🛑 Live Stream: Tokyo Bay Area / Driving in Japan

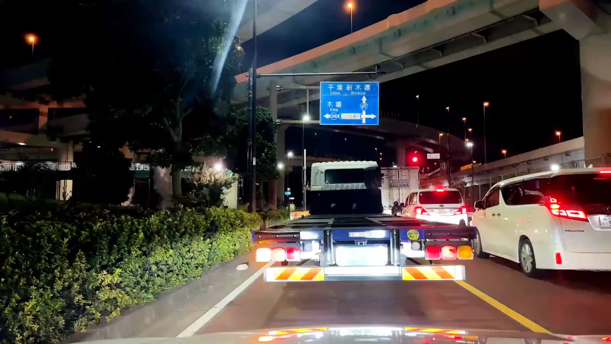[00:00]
こんばんはまちどりチャンネルですご視聴いただきありがとうございますえーっとですね真夜中のドライブライブということで今はですね東京都の江東区辰巳ですね東京湾岸道を走っています
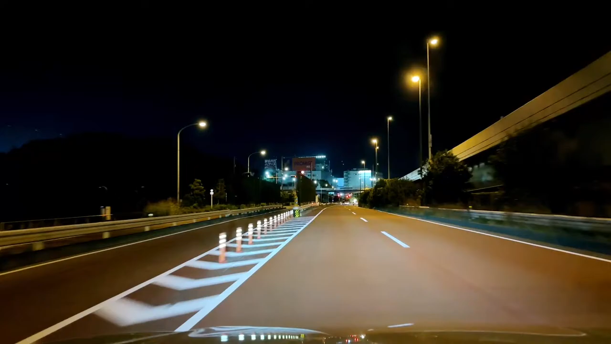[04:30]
でえーっと今日は気温14度寒くなってきましたねでこの辺りは葛西ですね右手にえーっと葛西臨海公園の観覧車が見えてたんですけどもここねさすがに時間的には
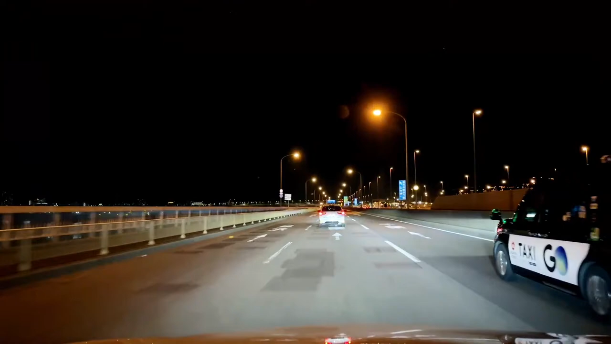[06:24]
いやーどんな状態なんですかね車とかで行くとねなんか狙い目に合いそうなんでまあ行ってないんですけども右手のホテルもねこのライトアップがすごいですよねなかなか予約も取れないみたいで
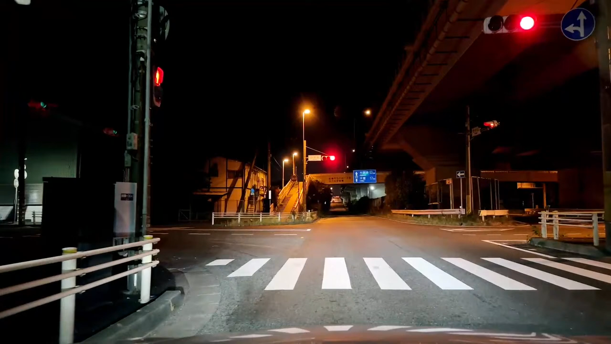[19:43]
で倉庫行ってたらもうすぐ木更津木更津じゃないですねえっと船橋船橋市に入りましたねもうちょっと行くと左手にララポートで右手にイケアですよねでもう少し行ったら東京方面にちょっと折り返していきたいと思います
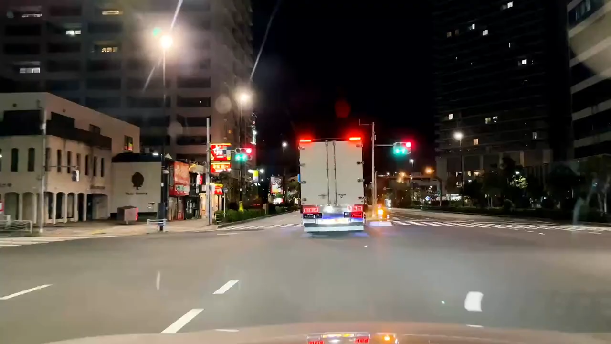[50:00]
一方バックが多かったりするので 朝とかも渋滞はするみたいですけど普段は本当にいたって スムーズに走れる道で
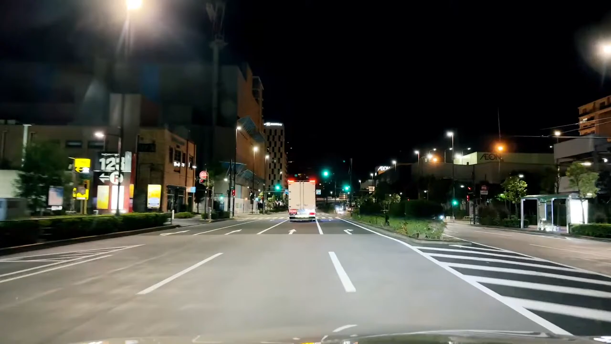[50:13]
ではねこのシノノメのイオンの駐車場で